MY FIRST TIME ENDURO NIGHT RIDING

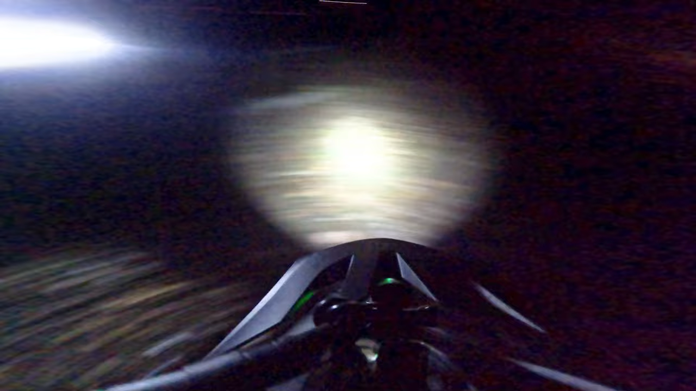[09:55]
Waarvan ik zei, ah, dat kan makkelijk. Dus ik dacht, ik trek hier even Manny overheen, weet je. Vol. Maar ik ging zo hard op mijn melk en tegen die boom aan. Welke die? Deze.